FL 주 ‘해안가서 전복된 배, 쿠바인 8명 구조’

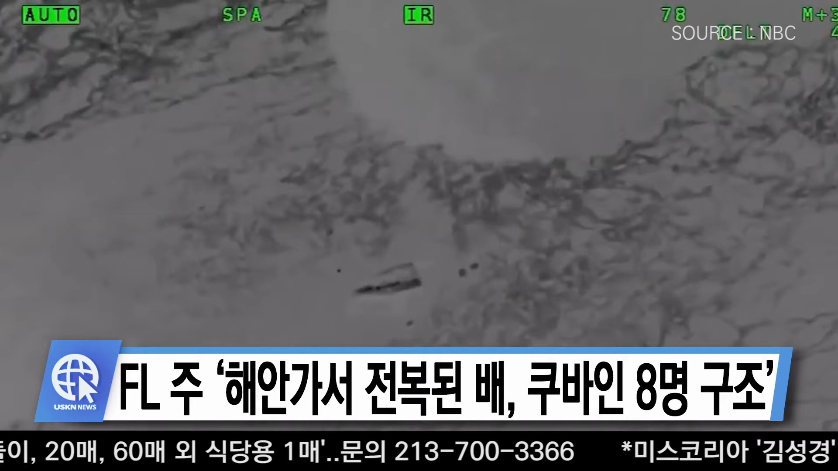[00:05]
플로리다주 마틴 카운티 경찰이 21일 해안가에 전복된 배에서 남성 6명과 임신부 2명 등 쿠바인 8명을 구조했습니다.